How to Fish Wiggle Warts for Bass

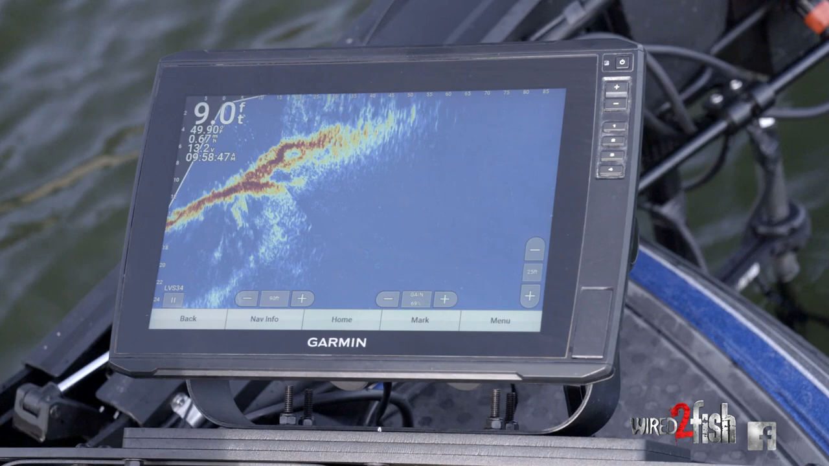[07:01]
On screen: depth 9.0 ft
this is an ideal spot to me it seems like you know we're back in a creek the last deep bank where we're on this channel swing and as you can see you know I turn my Garmin to the left you can see that shelf there you know it gets shallow fast but then you turn and look out to the right and bam you know it's a steep drop so this is just a perfect example of a good channel swing bank you know just a great highway for the best you travel and a good place to crank one up